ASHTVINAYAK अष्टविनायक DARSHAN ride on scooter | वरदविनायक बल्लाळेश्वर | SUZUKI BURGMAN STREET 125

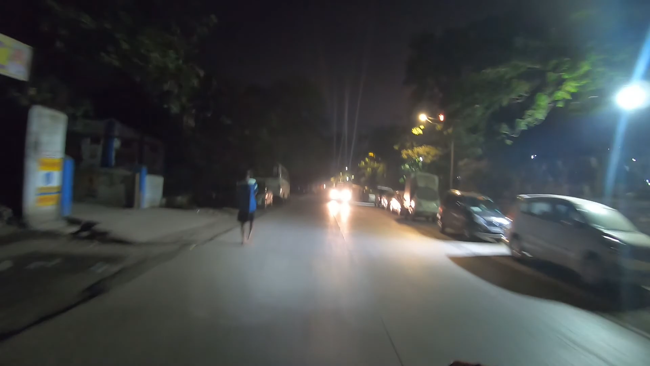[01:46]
सो गाइस, अभी थोड़ा अंधेरा ज्यादा है, आपको कुछ दिखाई देगा या नहीं देगा मालूम नहीं, बट देखते हैं। लेट्स सी, अगर ब्लॉग में अच्छा आ रहा है तो मैं ये भी फुटेज डाल दूंगा।